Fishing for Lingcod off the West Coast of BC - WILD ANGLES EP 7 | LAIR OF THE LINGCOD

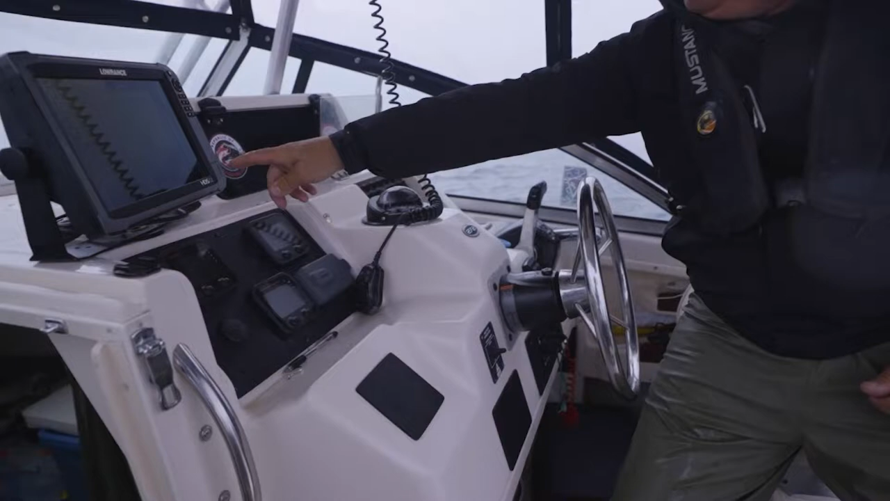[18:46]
So we've just gone from 200 here up to 150, so it's a real steep underweight.